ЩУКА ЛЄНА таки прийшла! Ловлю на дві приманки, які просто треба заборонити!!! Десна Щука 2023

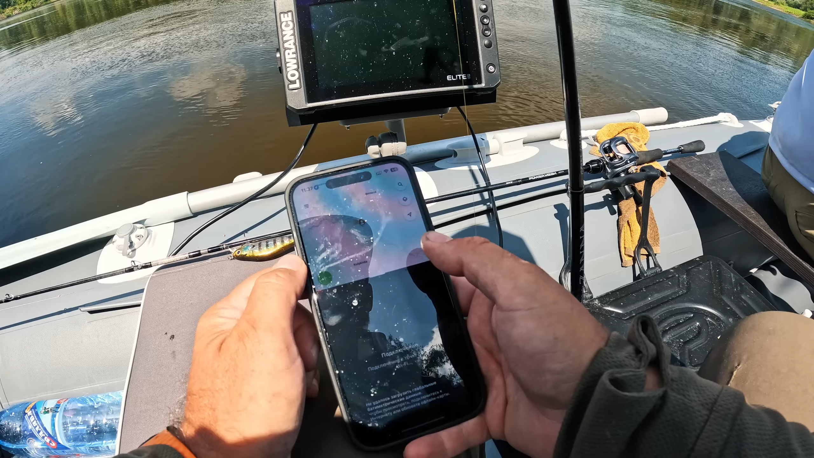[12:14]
Так, ну що, хочемо ми з Бодією пошукати ще бровки, пошукати перспективні місця, тому зараз от підключимо, бачите, тільки воду кинув, він там автоматично сам вмикається і пропонує нам вибрати режим човен. Так, а, до речі, у мене офлайн карт щось закінчилось.
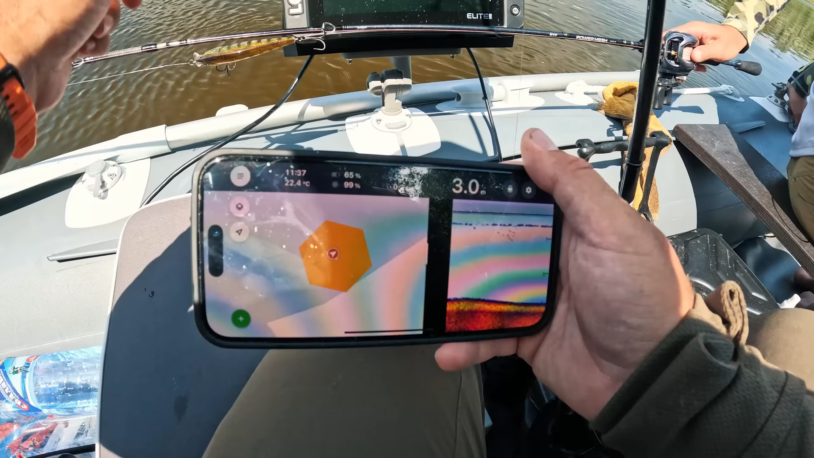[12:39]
On screen: water 22.4°C
Бачите, одразу він починає малювати карти глибин. Нам тут тверді дна ми бачимо, от, і, в принципі, що, зараз будемо...
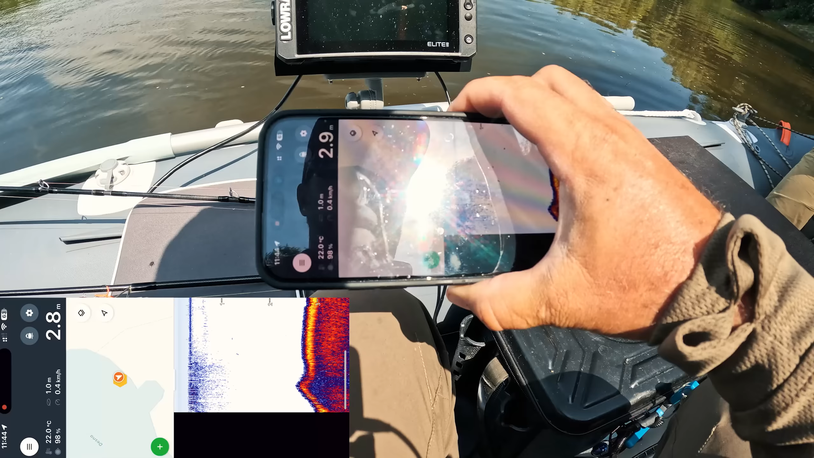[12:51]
On screen: water 22.0°C, speed 0.4 km/h
Так, ну що, поїхали, зараз трошки тут поскануємо.
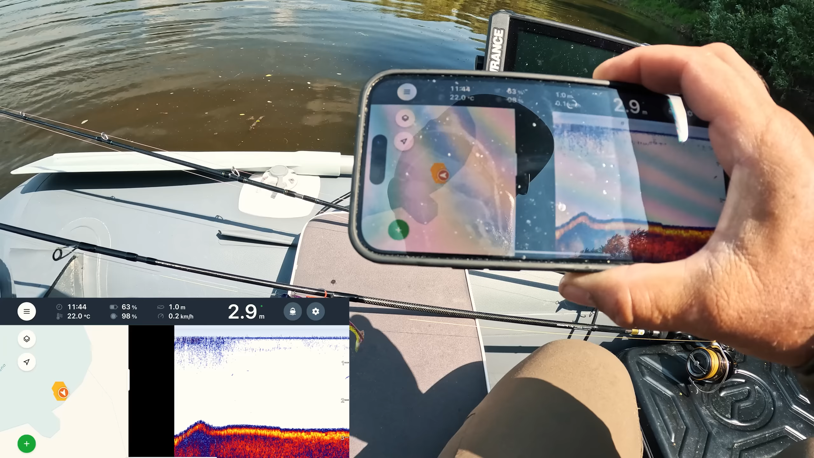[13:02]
On screen: depth 2.9 m, water 22.0°C, speed 0.2 km/h
Я зараз виведу вам картинку, щоб ви бачили то, що бачу я в екран свого смартфона.
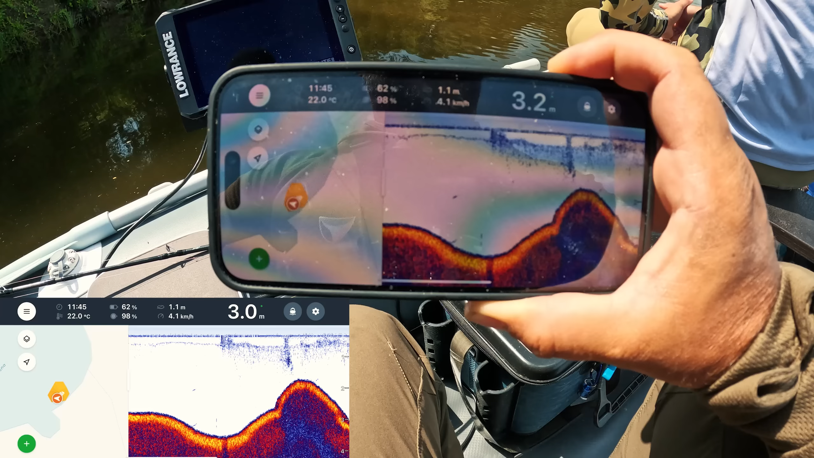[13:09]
On screen: water 22.0°C, speed 4.1 km/h
Починається звал, і він ось іде з 2 метрів на 4. Бачите, такий поступовий звал, і він має ось тут такі невеличкі сходинки, і саме ось в цих сходинках тримається щука. Бачимо ми ось тут, це
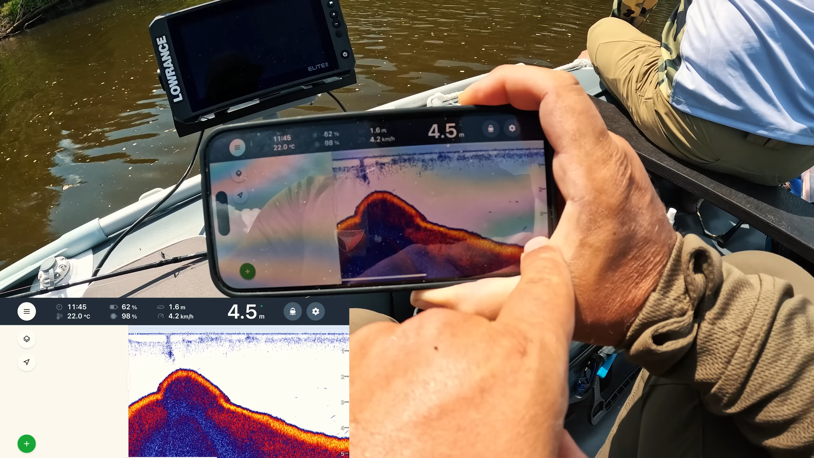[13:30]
On screen: depth 4.5 m, water 22.0°C, speed 4.2 km/h
присутність білої риби, її дуже-дуже гарно видно. Через це ось під цією білою рибою і тримається наша щучка. Зараз тут можна пройтись біля дерева. О, а тут взагалі пішло, бо тут прям туча білої риби.
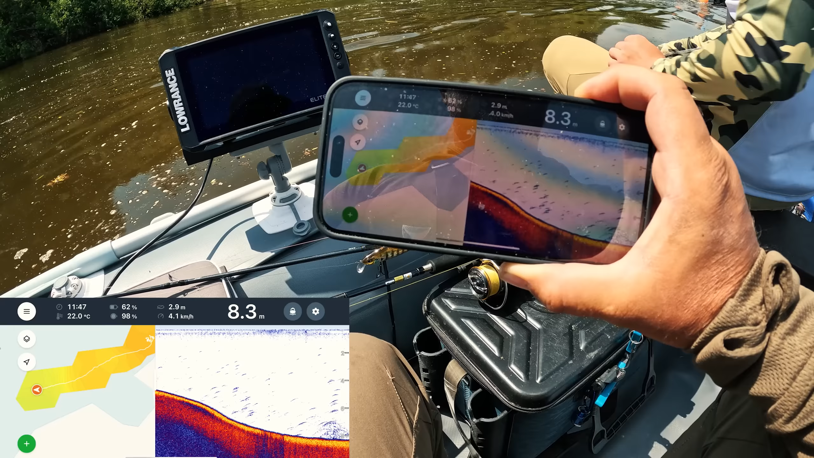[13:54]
On screen: depth 8.3 m, water 22.0°C, speed 4.1 km/h
От під нами, от дивись, бачиш, дивись скільки. Подивіться, який непоганий корчик. Бачите, такий підйом.
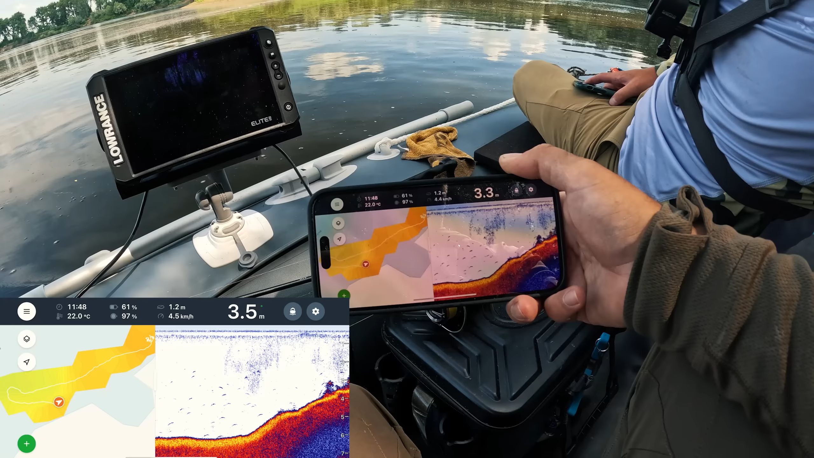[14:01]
On screen: depth 3.5 m, water 22.0°C, speed 4.5 km/h
І цей підйом весь в корчах. І тут теж може триматися щучка.
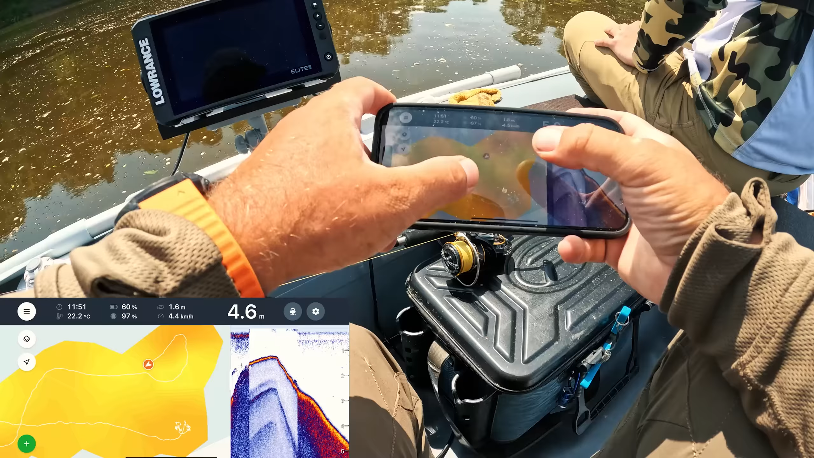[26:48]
On screen: depth 4.6 m, water 22.2°C, speed 4.4 km/h
Так, ну бачите, да? Чому ми саме тут зупинялись? Ось ми стояли в цьому місці. Я ось зараз відмалював карти глибин, ось тут яма йде, перед нами бровка,
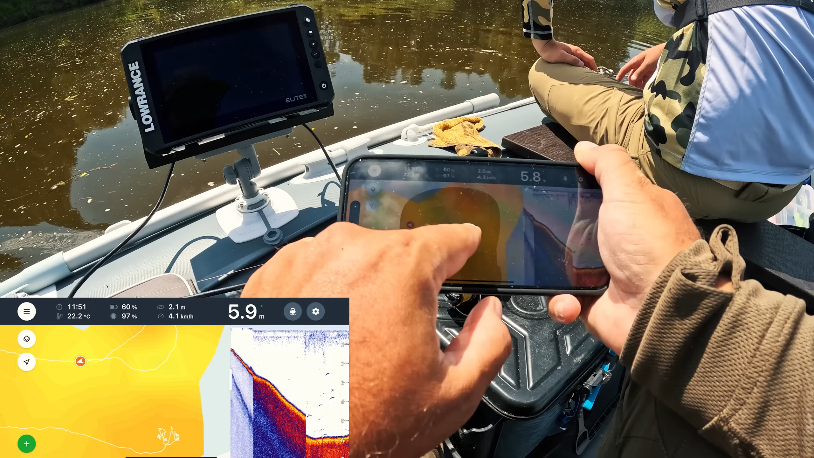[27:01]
On screen: depth 5.9 m, water 22.2°C, speed 4.1 km/h
і ми кидали ось сюди, на цю бровку, і протягували через яму. І найбільше клювак було саме на ось цьому звуженні глибини, бачите, да? Тобто тут глибина в цій ділянці 4 метри, а отут 6,5. Зрозуміли, так? І ми протягували через цю ямку, і саме в цій ямці нас були майже всі клювання.